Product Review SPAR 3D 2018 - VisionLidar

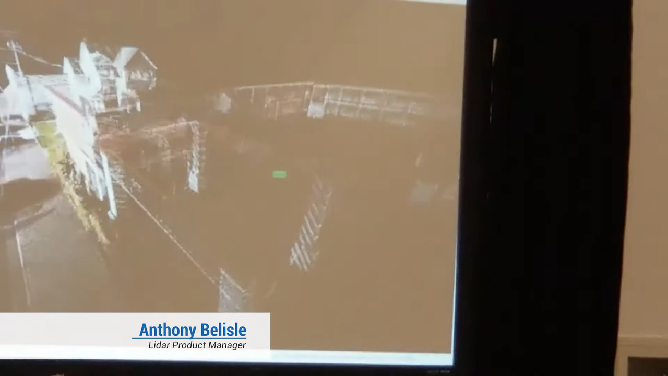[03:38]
So setting a view to that annotation.
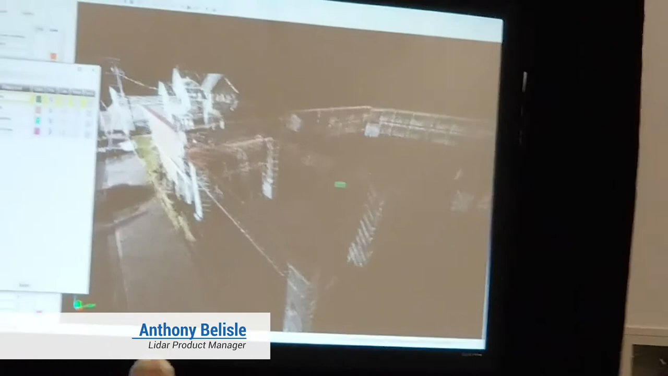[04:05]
So we've developed, we've based our web sharing format off of Quotree.
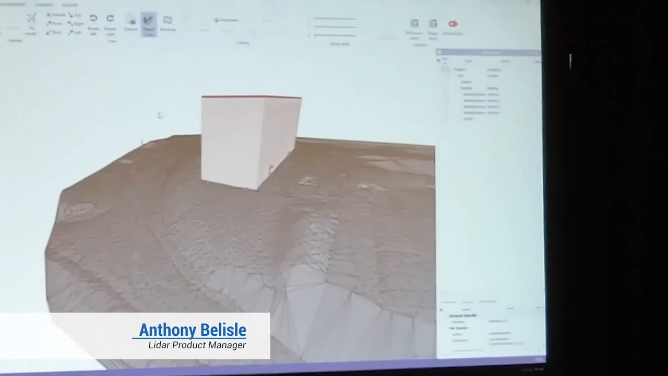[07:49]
building information modeling type setting. So in London the same building.